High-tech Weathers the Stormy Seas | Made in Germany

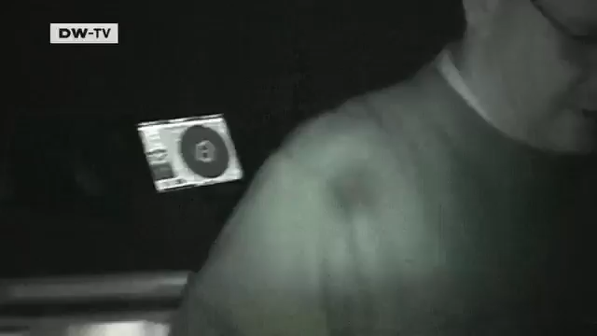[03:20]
The entire ship is dipping back and forth, kind of like this.
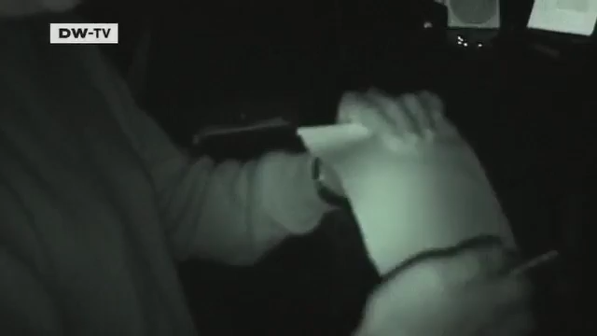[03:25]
My pen is the deckhouse. It swings up and down like crazy.
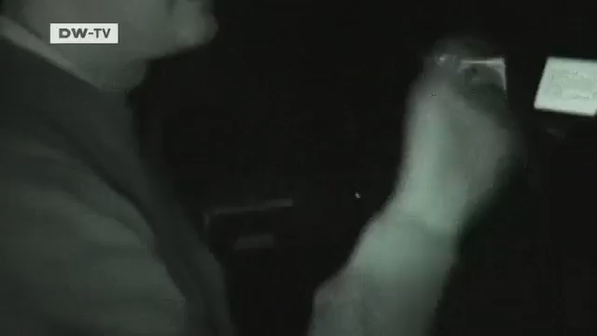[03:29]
Up here, we're better than any sensor.